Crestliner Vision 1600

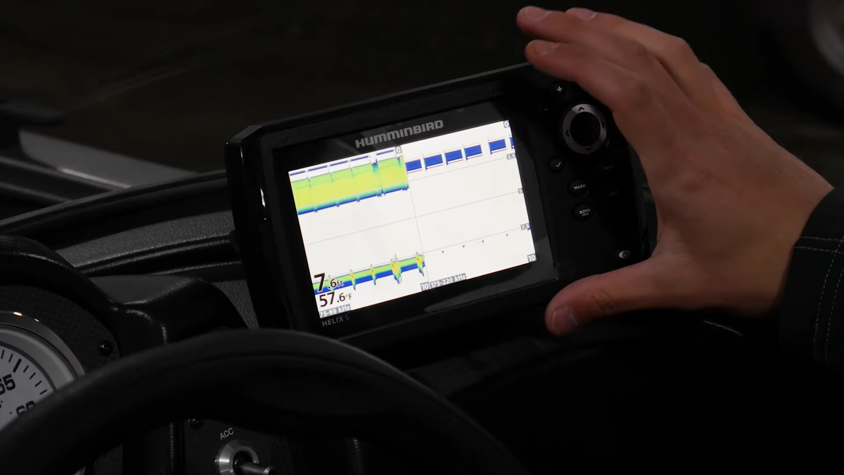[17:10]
On screen: water 57.6°F
So on this boat, we have it rigged up with a Humminbird Helix 5. It's a sonar GPS model. So what that's going to do is it's going to give you a line that shows you the bottom of the lake. It's going to tell you your depth on it right here.
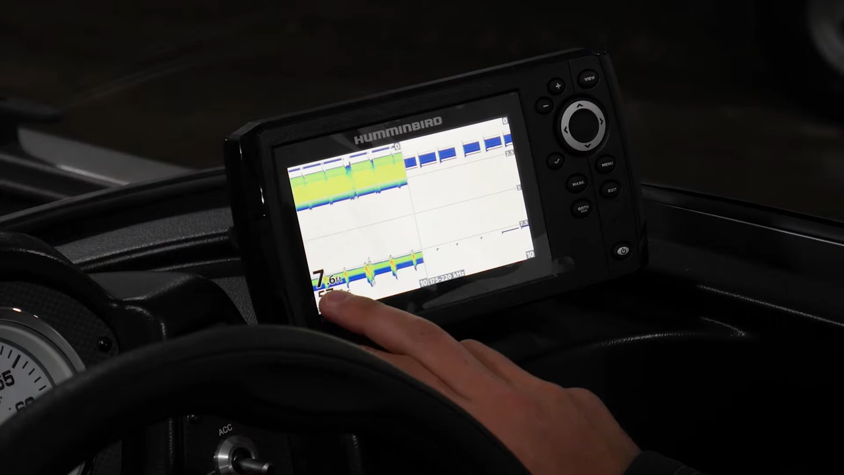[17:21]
You can have it set in feet or meters, your water temp, which can also be turned from Fahrenheit to Celsius. Super simple to use. When you want to go over to the GPS screen, you just press the view button and it'll bring your in on over to it here. It's not going to work because we're inside a building right now. So there's no GPS signal. But when you're out on the water, it shows you where all the rocks are, shows you different depth contours, all that. When you're on the GPS screen, you can zoom in and out just with these two buttons here, the plus and the minus. You can mark waypoints.
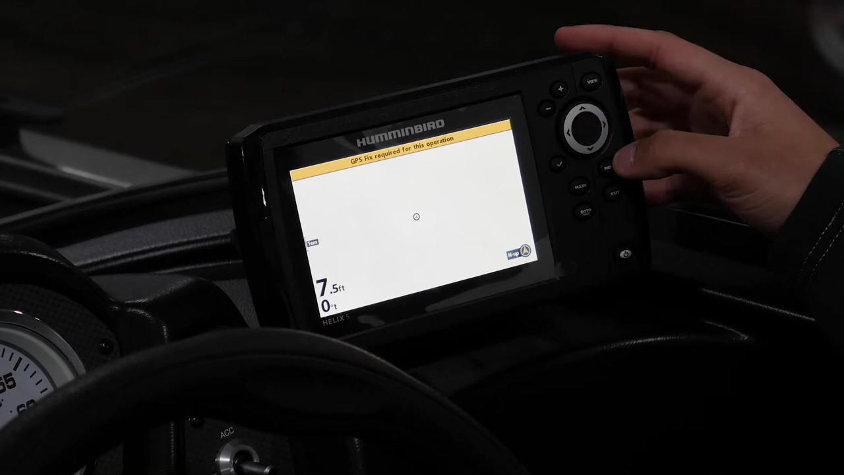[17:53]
Obviously, it's not going to work in here again, because as I said, we're in a building. So if you want to adjust your settings on it, you just click the menu button here. You'll have sonar settings, navigation settings, chart settings, hummingbird chart settings. This is your setup screen here. So you can adjust your depth if you want it in feet, fathoms or meters, water temp, Fahrenheit or Celsius.
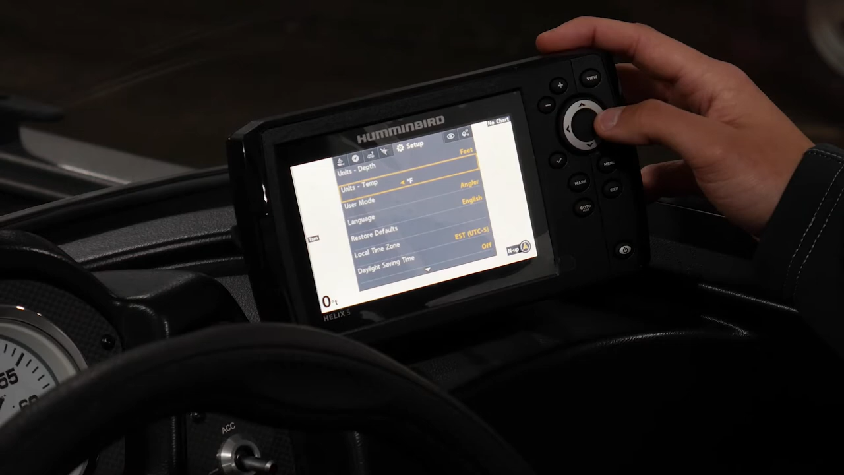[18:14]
If you press the menu button once when you're on the sonar screen, it'll bring this little tab up here.
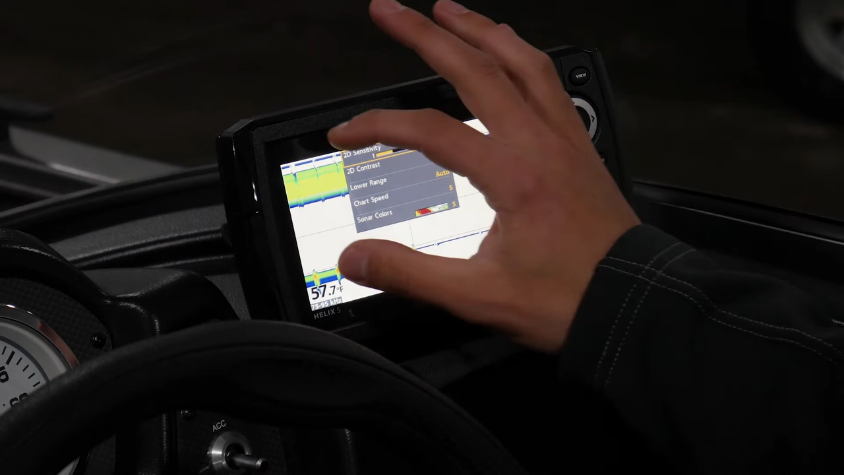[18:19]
You can adjust your 2D sensitivity, your contrast. You can adjust the range of depth that you want it to go to.
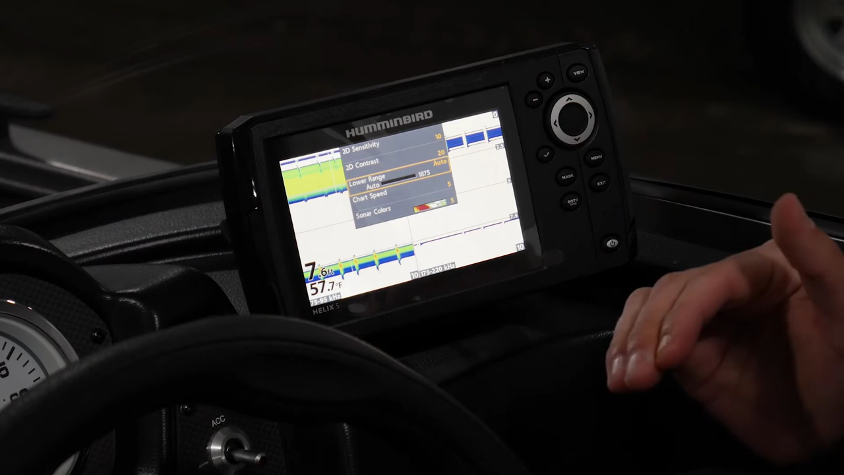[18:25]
You can also adjust your chart speed and different sonar colors.